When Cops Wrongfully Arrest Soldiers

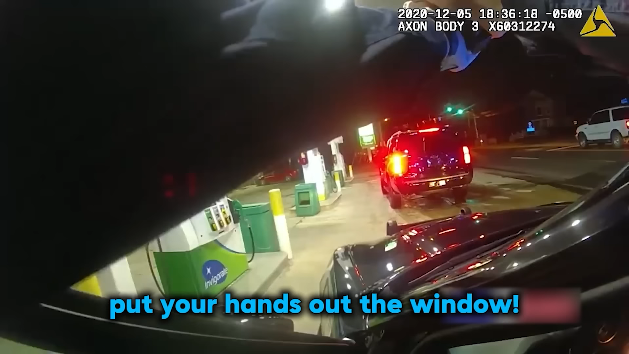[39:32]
Put your hands out the window! Turn the vehicle off, put your hands out!
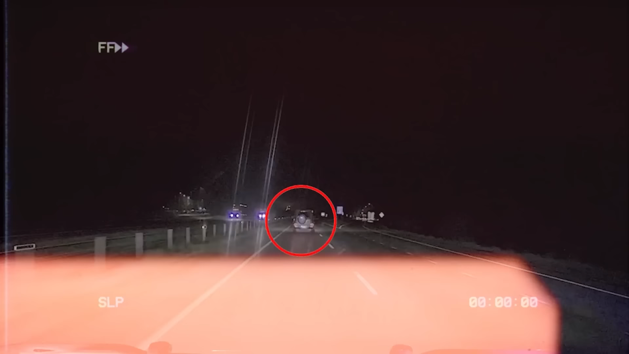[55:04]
In July of 2023, an officer attempted to initiate a stop on a vehicle that was speeding, but the driver only increased his speed when he noticed the officer behind him. As the chase progressed, the driver, later identified as 21-year-old Ira, increased his speed to 134 miles per hour in an attempt to outrun the officers. Copy,
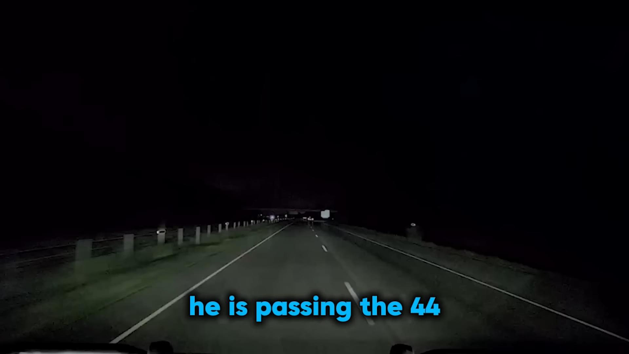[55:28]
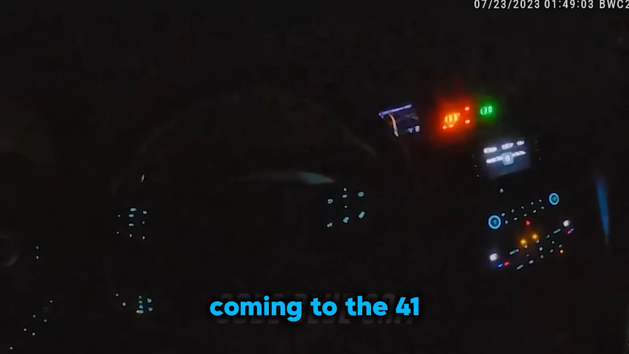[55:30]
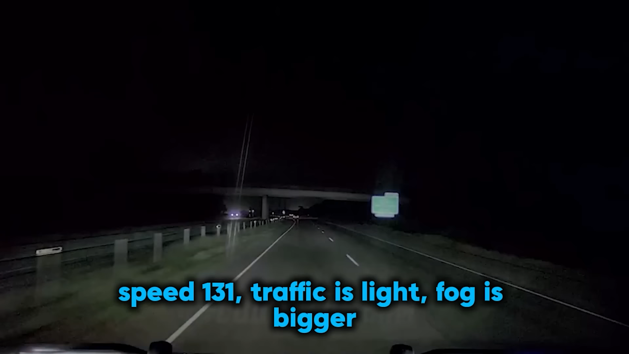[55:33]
41, direction 45, speeds 131, still got eyes on the vehicle.
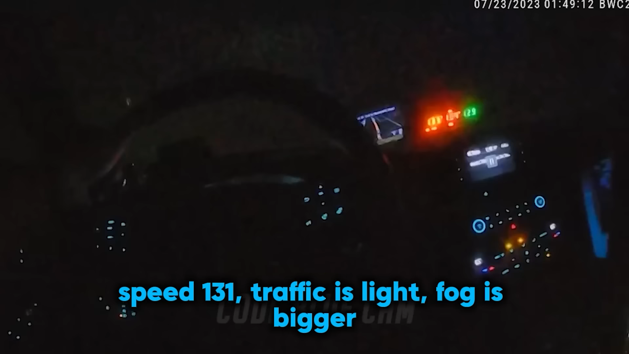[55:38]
Traffic is light, foggy, it's clear, for the most part.
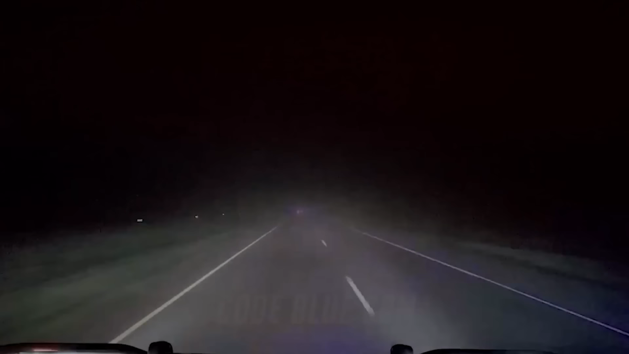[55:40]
Lights on, front of them, they slowed down a bit. We're slowing down.
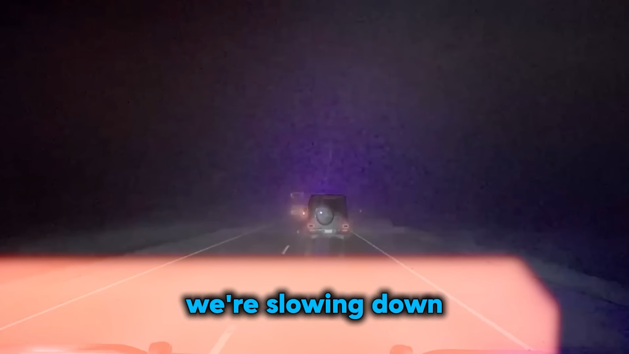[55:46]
Try boxing them, nope.
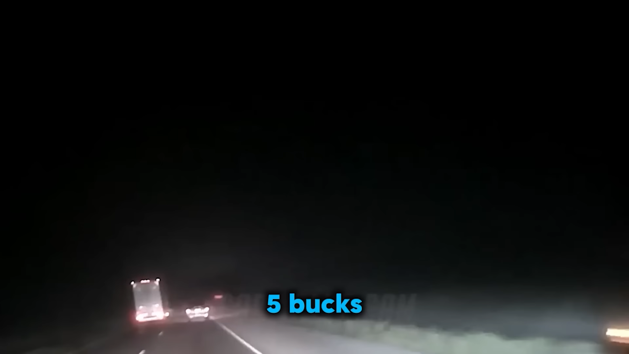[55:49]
1040, they already called me just passed.
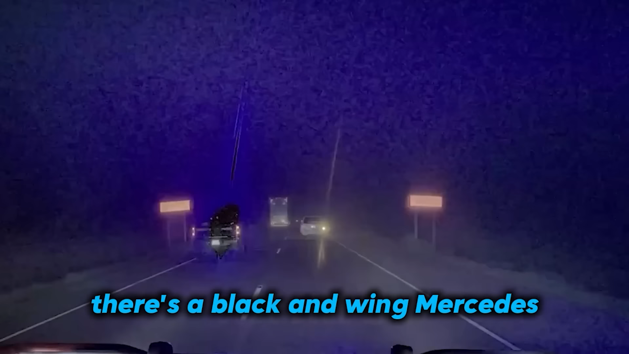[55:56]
Black, I believe, a Mercedes. It's got North Dakota. North Dakota.
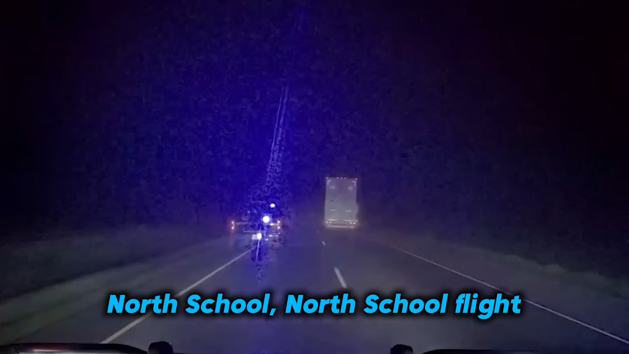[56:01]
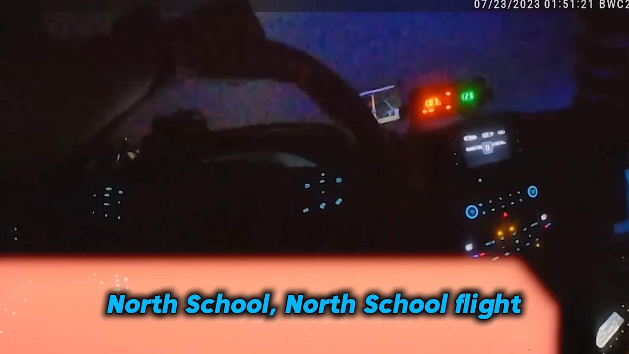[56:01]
Light. Current speeds 116. He just blew a tire.
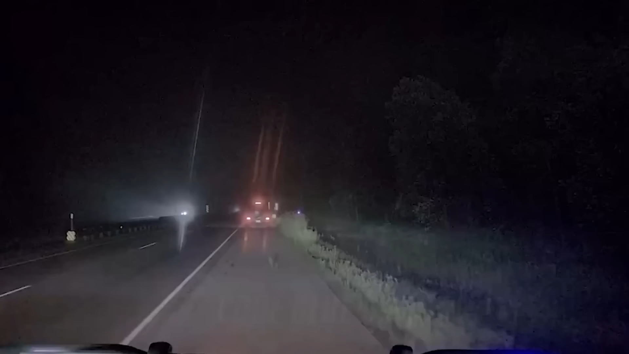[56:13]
Set up for a felony stop. The officers ahead managed to successfully hit Ira's vehicle with stop sticks, causing his tire to blow and his vehicle to slow to a stop.
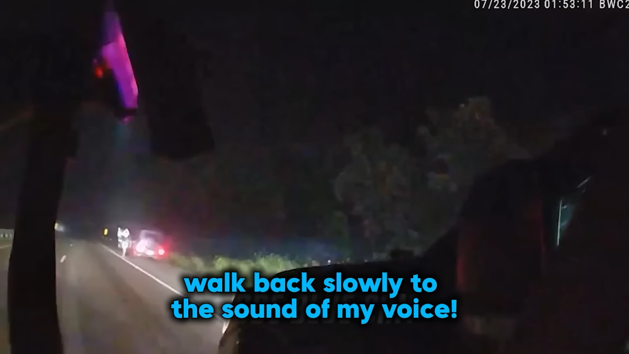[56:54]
Walk back slowly to the sound of my voice. Keep those hands up. I got cover.